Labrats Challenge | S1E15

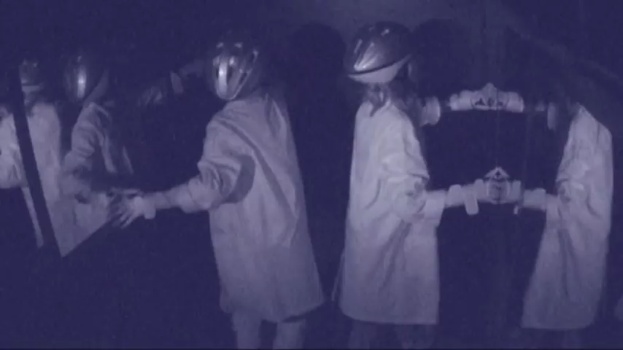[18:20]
There's nothing here. Can you find me? No, where are you, Nikita?
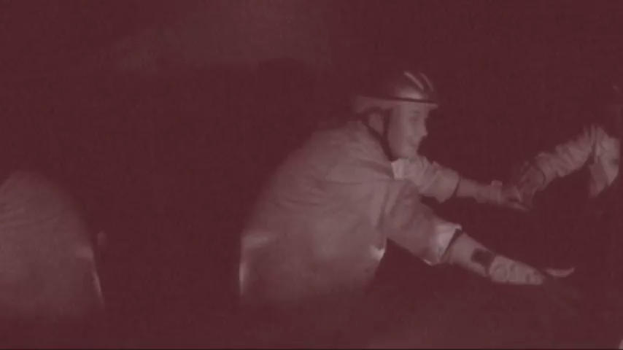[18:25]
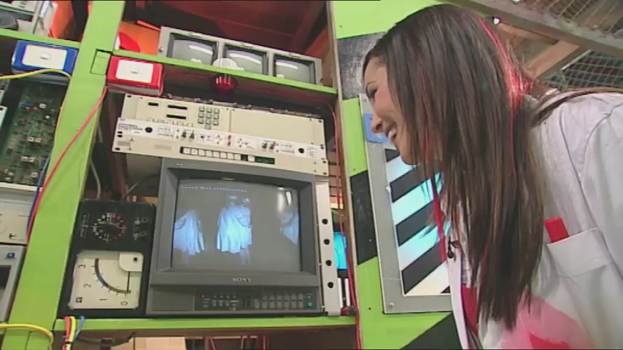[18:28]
The girls are holding on to each other, so they're obviously a bit scared.
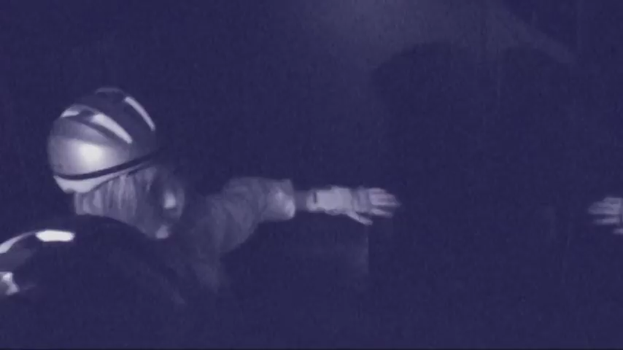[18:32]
Here, here, here. What do we do, though? We just got to get out. Dang it. Georgia.
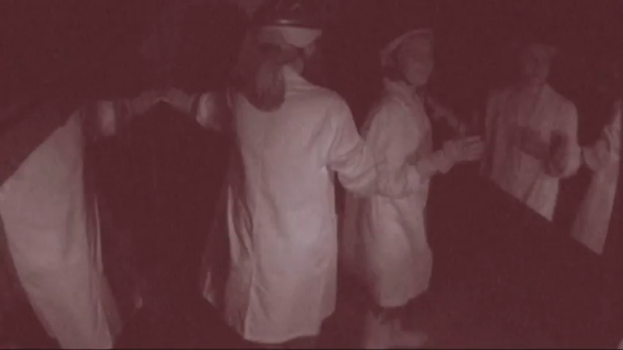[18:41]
Brendan, where are you? I like the way they are thinking by checking the roof.